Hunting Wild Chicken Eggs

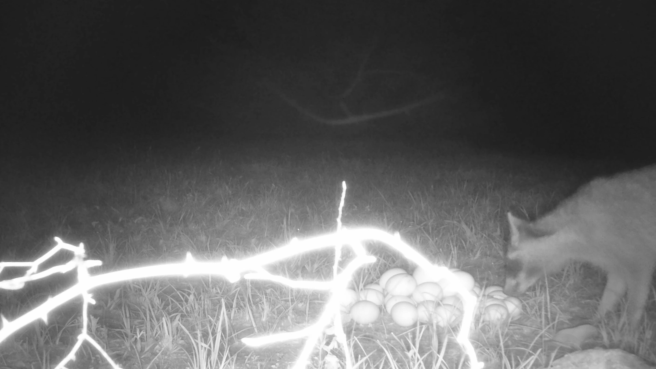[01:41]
everything was still looking the same every morning when i went and checked it out but then on that last day i went and checked the trail cam i actually picked up the trail cam and just called it a bust because i didn't think anything was was coming by and that's when i found this footage here and yeah i didn't even notice because he had only stolen just one little egg so it